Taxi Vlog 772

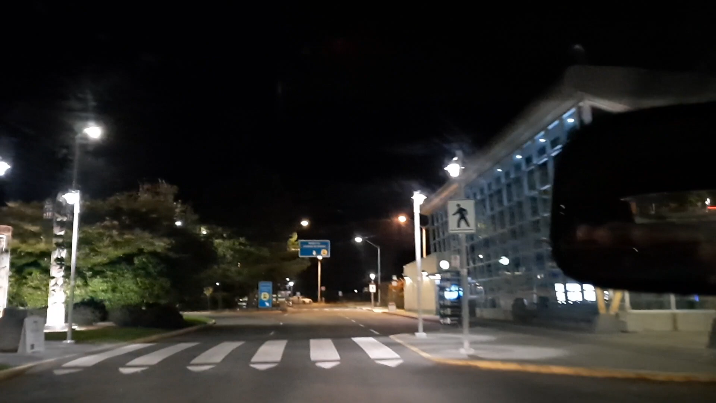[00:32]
And I had a couple more fares in the $20 range, which were really good. And I've done, I think, 15 trips so far.
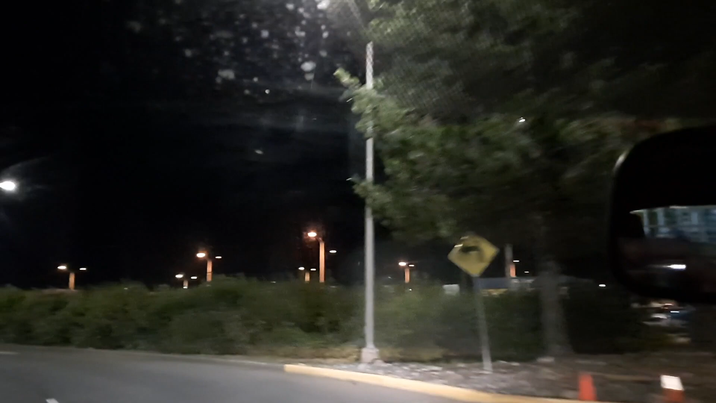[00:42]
This one here that I took to the airport is a guy who works out here. And I've brought him out here a few times when he picks up an extra shift and didn't
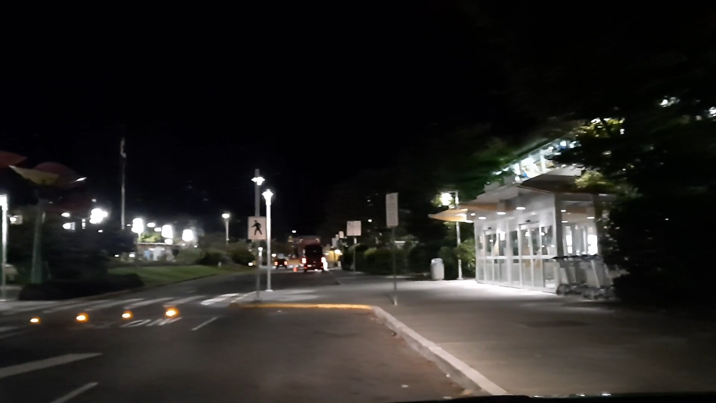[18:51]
Well, I'm here at the airport. It is now Friday morning. The time is 5:39.
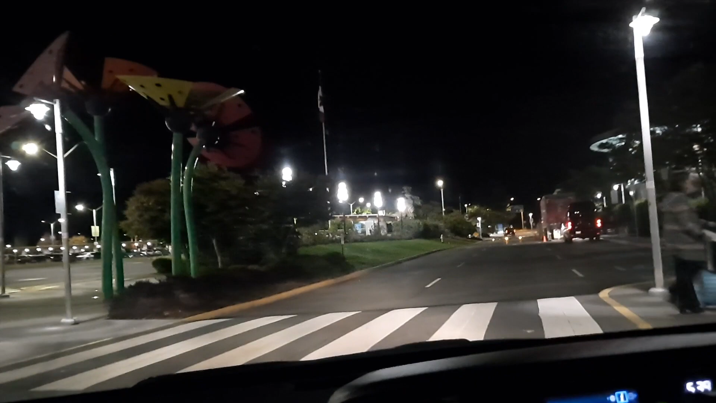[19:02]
So it's just enough time for me to get back into town for the end of my shift at 6 o'clock.
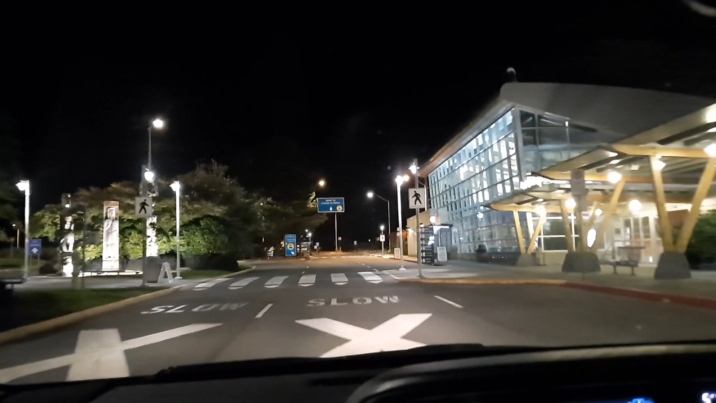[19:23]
And now, of course, finishing off with a run to the airport. But I'm tired. I worked hard this week.